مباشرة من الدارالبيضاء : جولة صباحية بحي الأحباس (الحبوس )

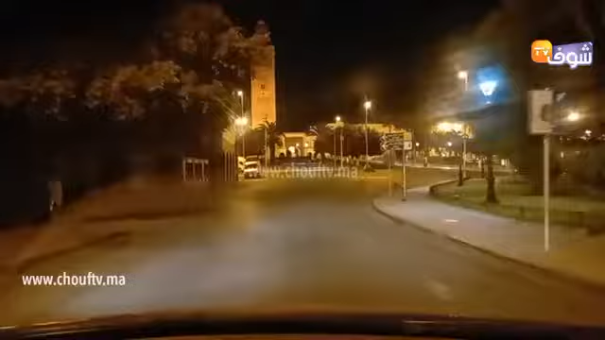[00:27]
مرحبا بكم في مباشرين جديد من طاربيضاء هذا المرة اخترنا لكم حي الاحباس المعروف عند
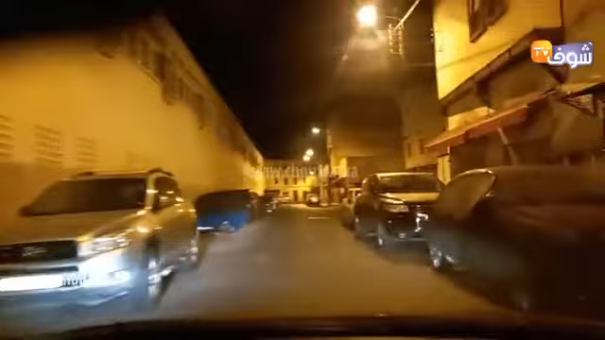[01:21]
لكي يزور مدينة الطاربيضاء الضروري انهم يجيوا من هذا الحي التاريخي حي الاحباس يعني الحبوس كيف كعي طولو
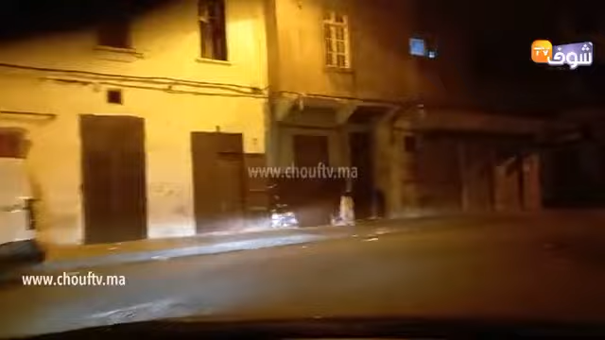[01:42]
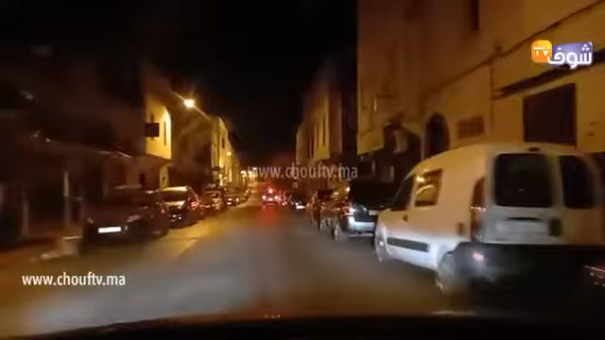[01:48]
بيضاوي ولي فيه عدة مكاتب ولي بيع الكتوب
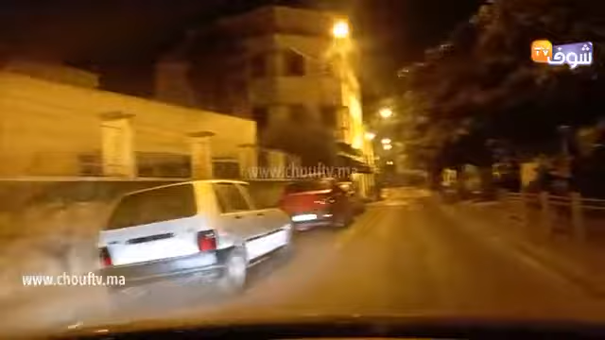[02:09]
بيضاوي هذا هو حي الحبوس
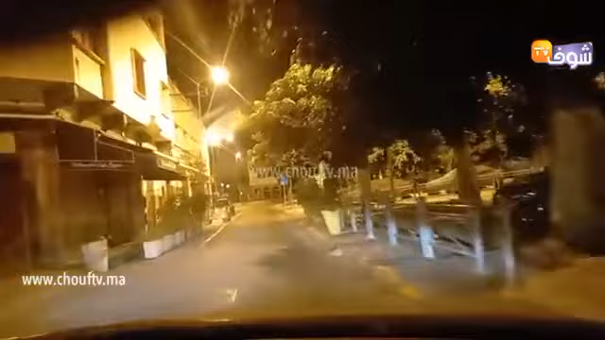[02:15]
حي جميل جميل في المنضغ ديالو جميل في الهدوء ديالو